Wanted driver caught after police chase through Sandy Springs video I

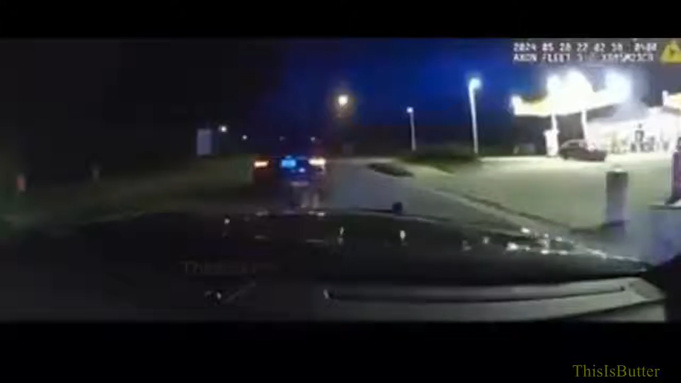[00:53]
Dalrymple, Charlie 64 is lead, and we'll be continuing south on Rockwell. We're going to be taking a left on Dalrymple, towards Spalding. Dalrymple 11, 033. Charlie, take cover.